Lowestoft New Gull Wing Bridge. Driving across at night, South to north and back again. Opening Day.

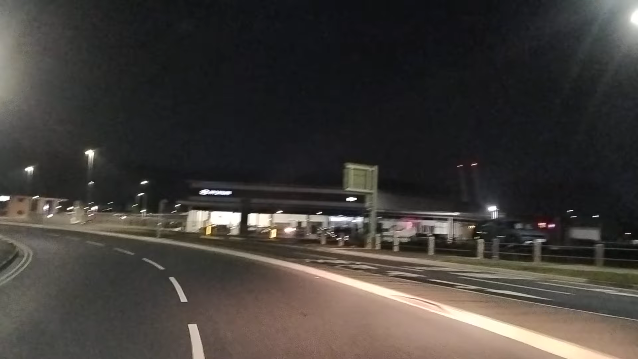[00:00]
Lorry going over. Over the new bridge.
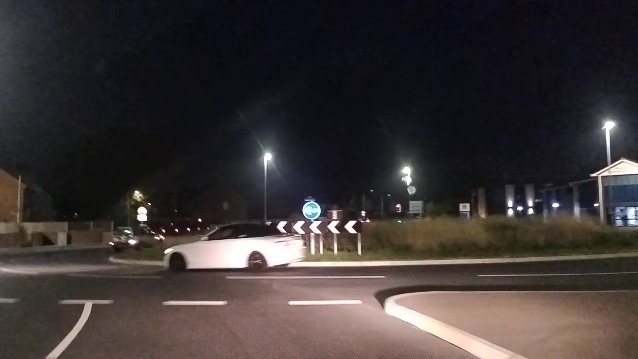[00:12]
The new Gullwing Bridge opened this morning. Lowestoft's greatest bridge.
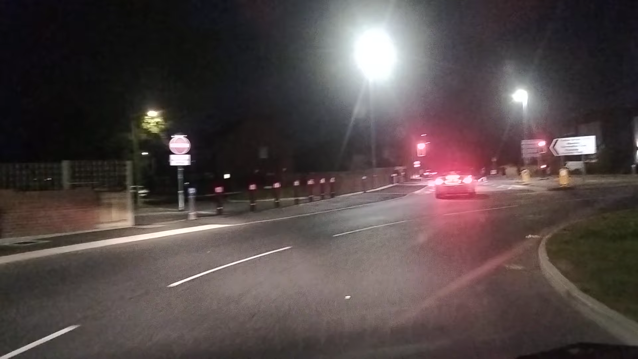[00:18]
Everybody's going over. They're promenading, they're driving. I've walked and I've cycled, now I'm going in a car.
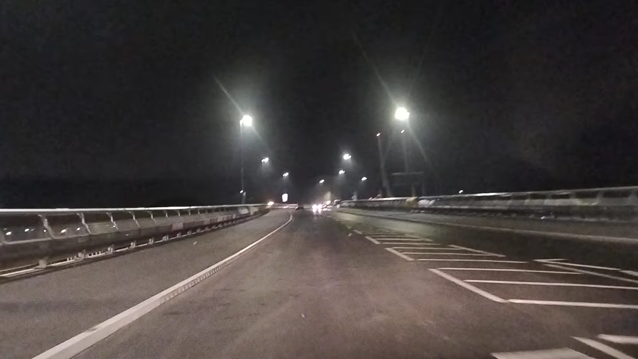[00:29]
It's not even on Google Maps, you know. Not even on Google Maps yet. We are ahead of the game. The man with a tree. Man with a tree. Lady with a dog. Wurzel has christened it too, hasn't he? Yeah, loads. Look at that. Look at that. Look at that. Oh, there's the flashy lights when they raise the bridge.
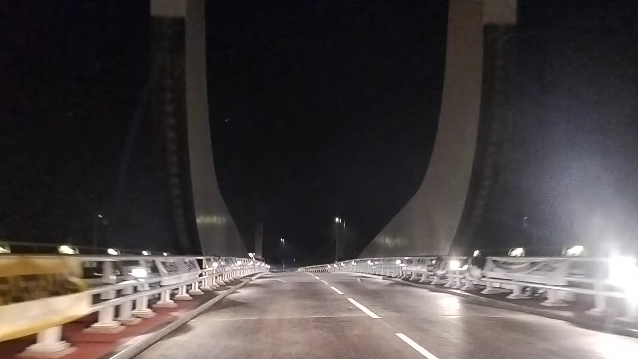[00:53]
Look, there's our big arms. That's good. Those lights are really bright. They're really disconcerting when you bike through.
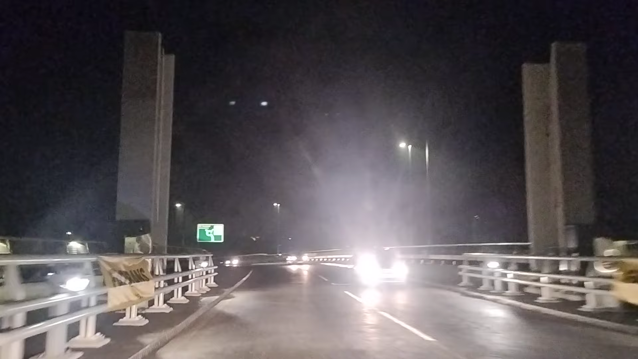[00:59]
So they light up the whole road and you go, what the hell's going on? Sign. Great Yarmouth, where they've also got a new bridge, not as new as ours. Ours is newer than theirs. And look, when you get to the bottom, you've got Suicide Roundabout. This is the Magic Roundabout. The Magic Roundabout! And what you can do, if you're just going over for the sake of it like us, is you can go right round the Magic Roundabout.